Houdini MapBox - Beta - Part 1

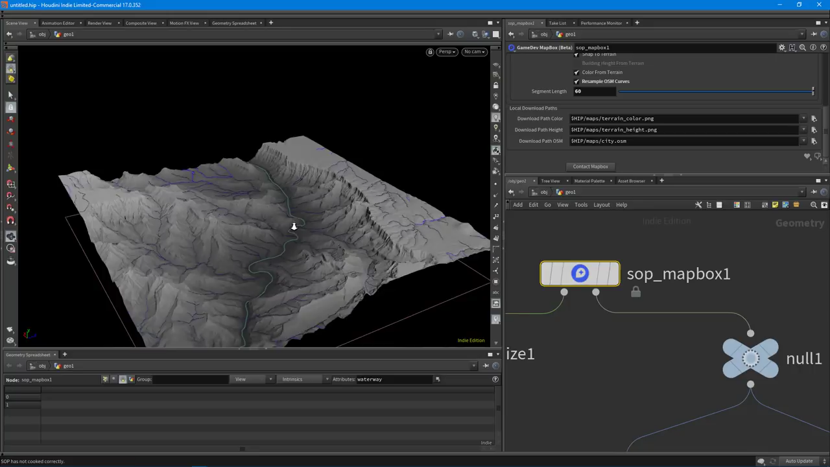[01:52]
now with the map box node over here which is in beta right now okay so let's start to learn how powerful this node can be for game development okay so let's jump into it so I'm going to switch to a different scene and we're going to get going all right so let's start from scratch and let's learn how we actually get all this functionality
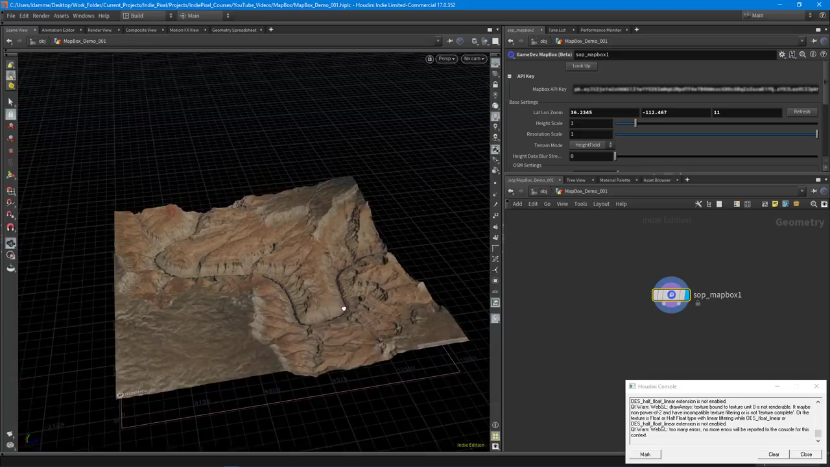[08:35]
finally was able to download the portion of the grand canyon here and this is just a subset i went and changed the zoom level because it started going above where i was waiting about 20 minutes for the zoom
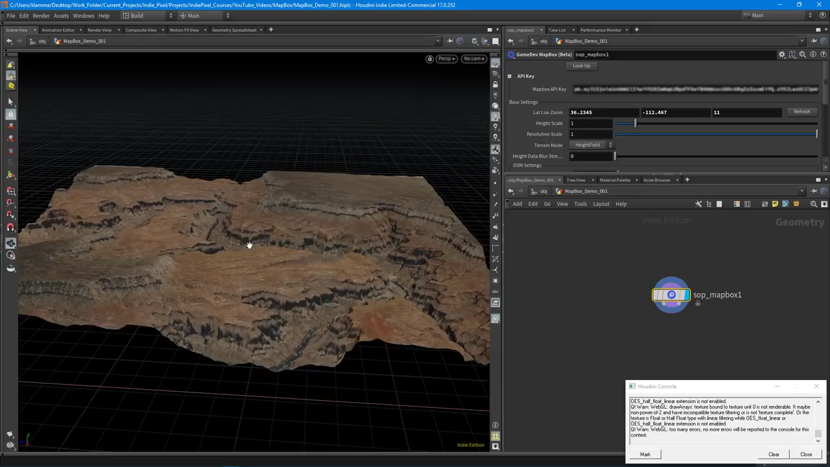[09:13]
it we're getting all the color information we're getting all the height information it's and it's quite
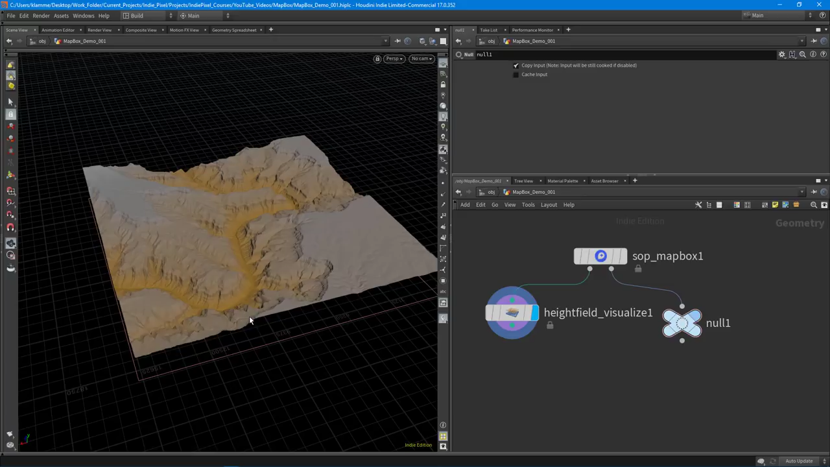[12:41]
by itself all right it might take a little bit to compute too depending on your zoom level but in this case because i zoomed way in we're able to actually extract the curves pretty quickly
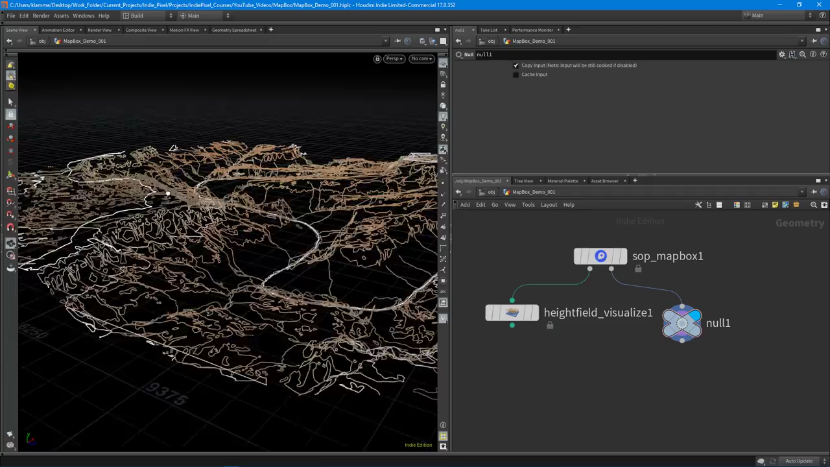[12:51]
but still honestly that's quite a bit of terrain to cover right there it's at least a couple miles